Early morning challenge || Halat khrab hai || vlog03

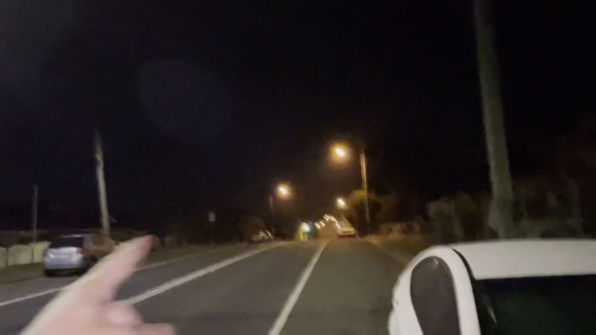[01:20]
वहां राउंड अबाउट से, मतलब जो उधर जाएगा वो इधर आ जाएगा, जो इधर जाएगा वो उधर आ जाएगा। ठीक है, यहाँ मिलेंगे, देखते हैं पहले कौन आता है। डन हो गया, डन। सोनी रेडी है? बिल्कुल भाई। गेट सेट गो देन।